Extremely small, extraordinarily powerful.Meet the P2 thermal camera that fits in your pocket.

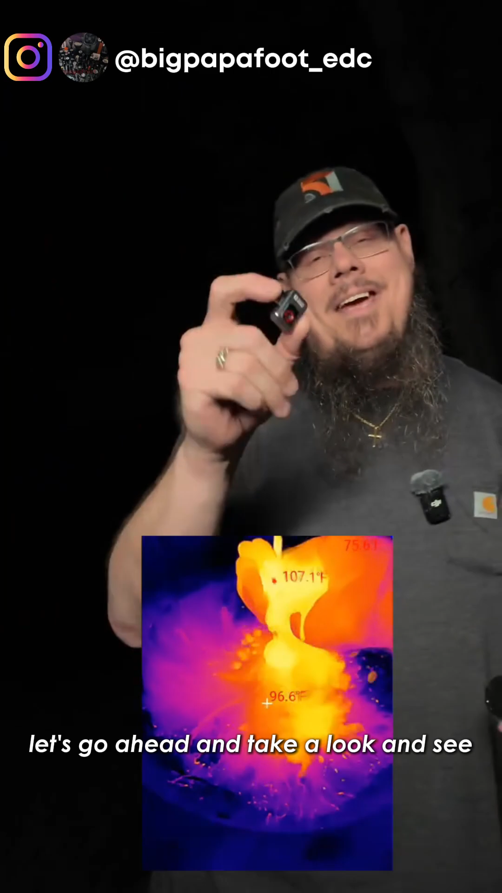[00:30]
Don't look at this. I'm going to aim it at the sidewalk.
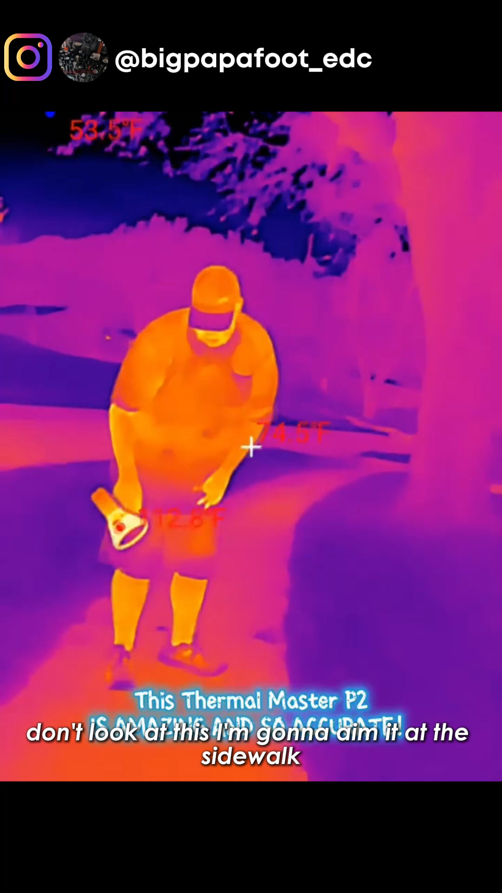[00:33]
Don't look at this. Hold on.
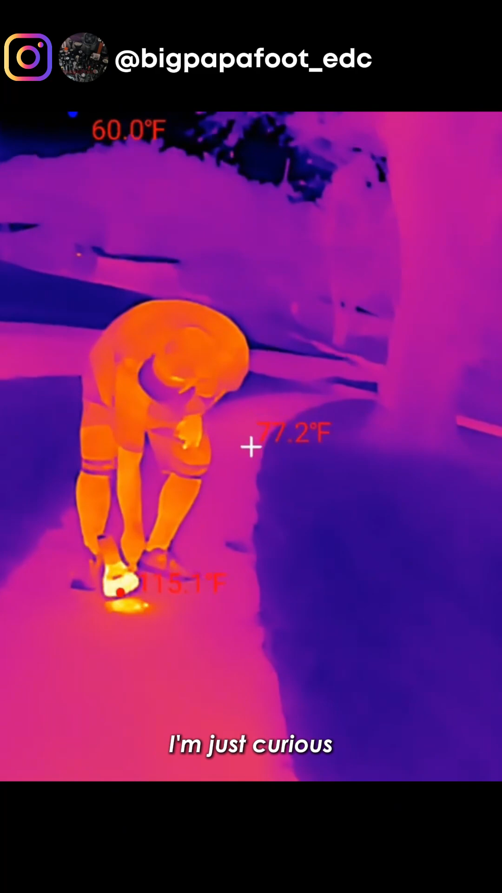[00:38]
On screen: spot 77.2°F, min 60.0°F
I'm just curious if I can heat up the sidewalk a little bit and I'm going to fry an ant in the meantime.
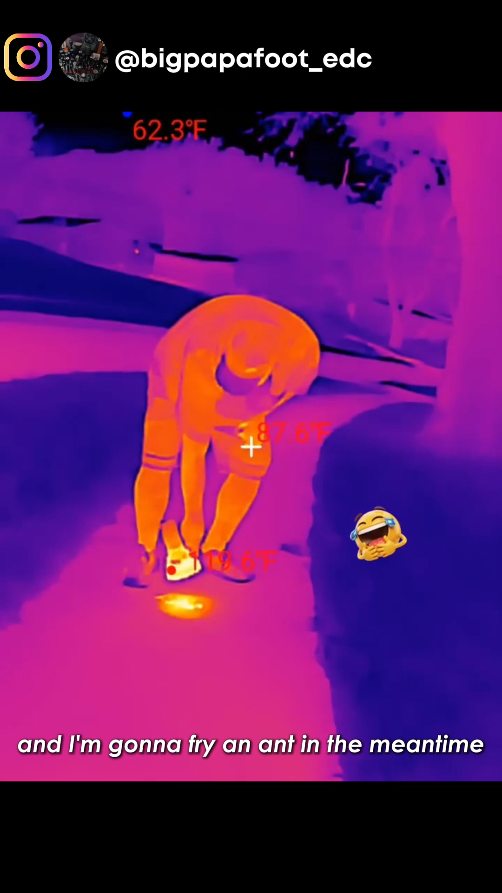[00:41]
Okay. Oh yeah, that's hot.
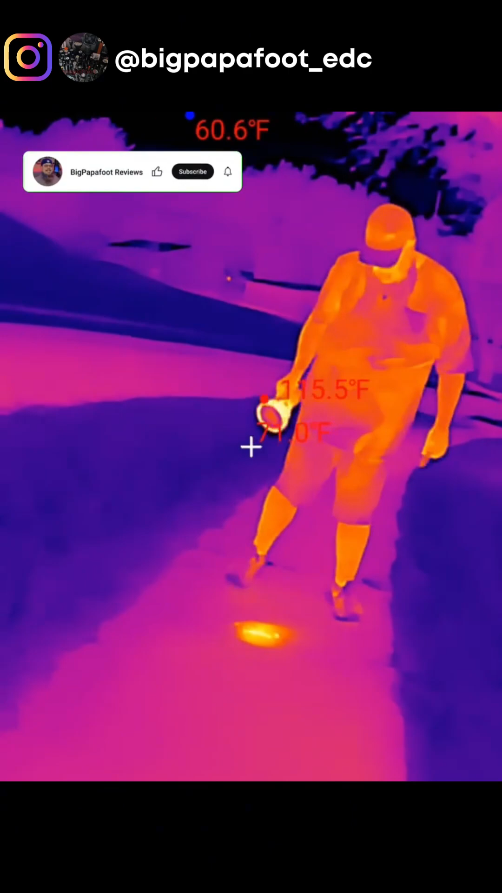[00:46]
Can you see that on the ground?
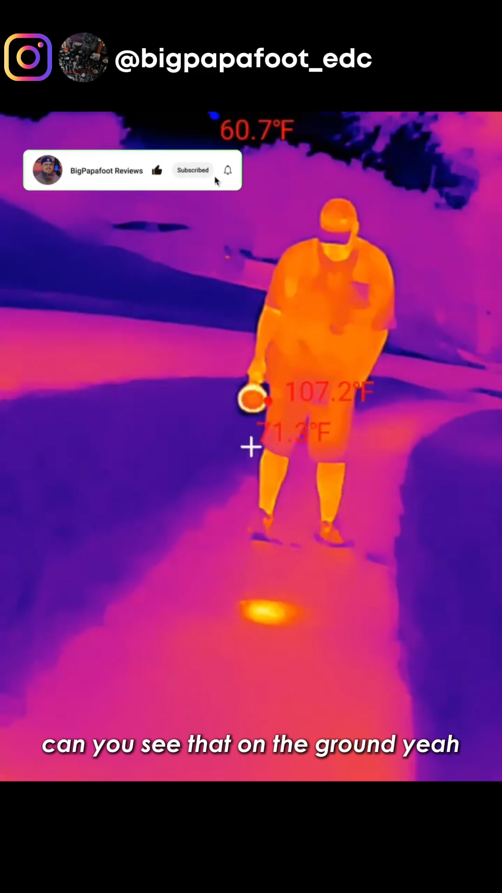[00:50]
On screen: max 107.2°F
Yeah. That is cool. So yeah, you can see just how accurate this is.
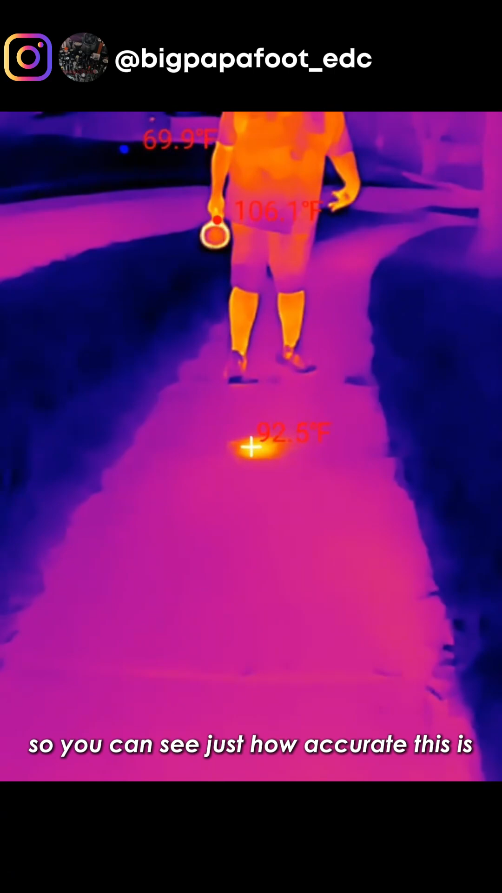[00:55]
It's absolutely amazing.
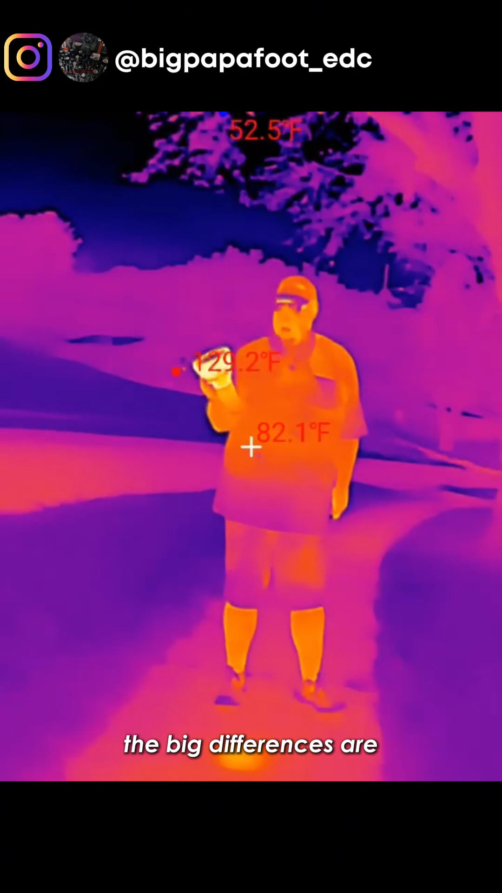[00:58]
On screen: spot 82.1°F, max 129.2°F
The big differences are you can definitely tell the difference between something very hot.
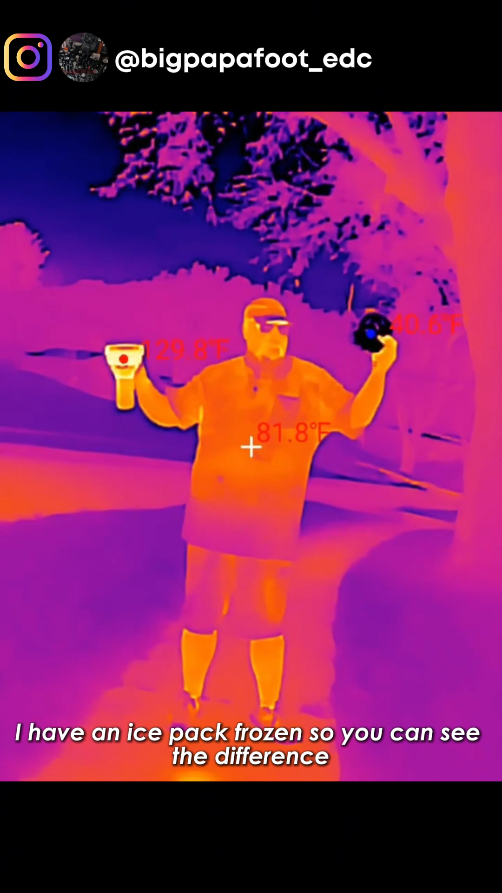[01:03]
On screen: spot 81.8°F
I have an ice pack frozen so you can see the difference.
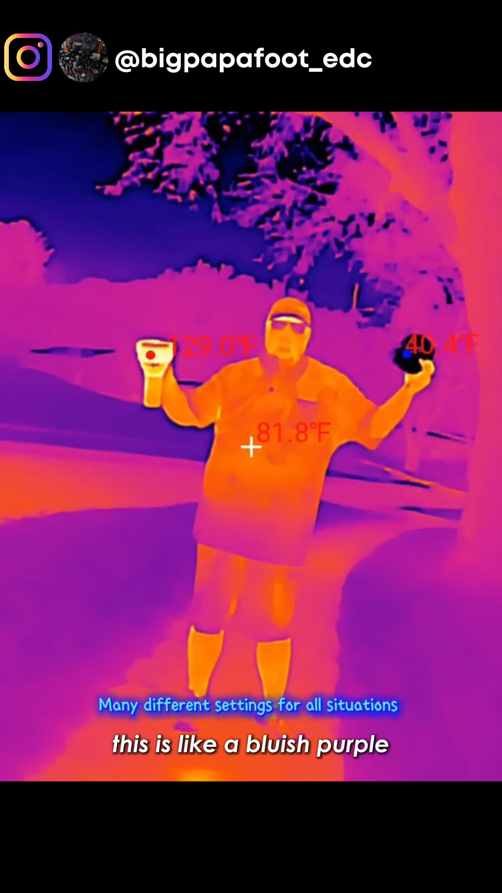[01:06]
On screen: spot 81.8°F
This is like a bluish purple and this is a very red orange. There's so many other uses, so many great uses.